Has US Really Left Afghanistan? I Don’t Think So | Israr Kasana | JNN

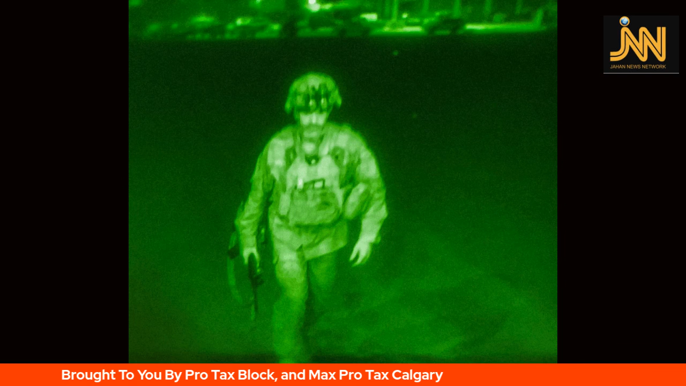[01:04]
آخری سولجر تھے یہ میجر جنرل کرس ڈانی ہوئیو ہیں کرس ڈانی ہو جو ہیں یہ ایٹی سیکنڈ ائر بون ڈویجن کے کمانڈر ہے یہ آخری امریکن فوجی تھے جو قابل ائرپورٹ سے نکلے ہیں وہاں اور یہ ایک لحاظ سے تاریخی بھی ہو گئے کیونکہ اب ان کو تاریخ میں لکھا جائے گا اور یاد رکھا جائے گا کہ یہ وہ فوجی تھے یا
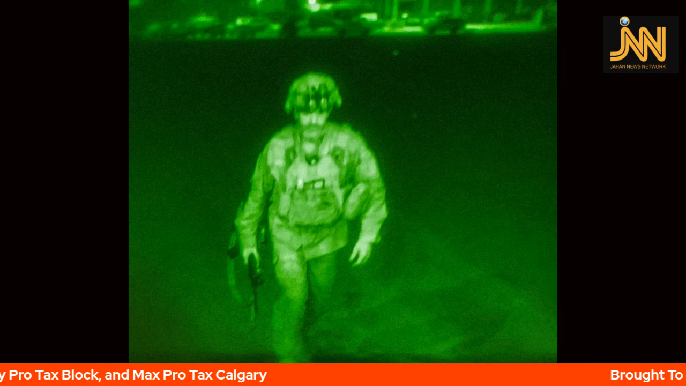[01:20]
فوجی کمانڈر تھے جنہوں نے سب سے آخر میں کابل ائرپورٹ کو
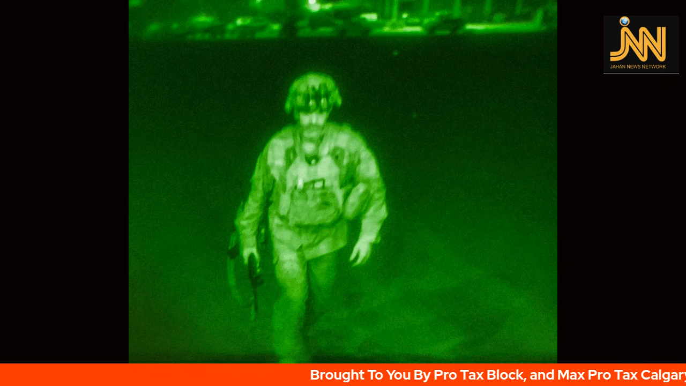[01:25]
چھوڑا تو اس لحاظ سے تو یہ ایک بڑا تاریخی مومنٹ ہے اور اس میں ہم دیکھ رہے ہیں کہ افغانستان میں